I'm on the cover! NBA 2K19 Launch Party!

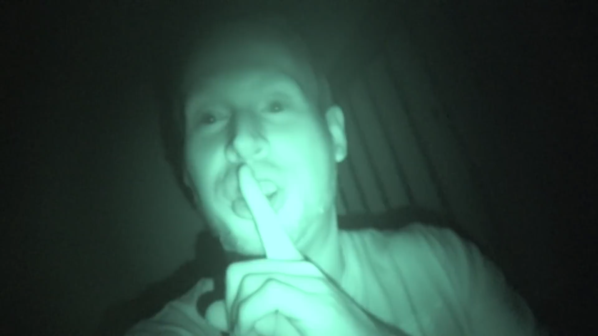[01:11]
wake up Kate you're on night vision I need to go to the airport in like ten minutes we need to go yep okay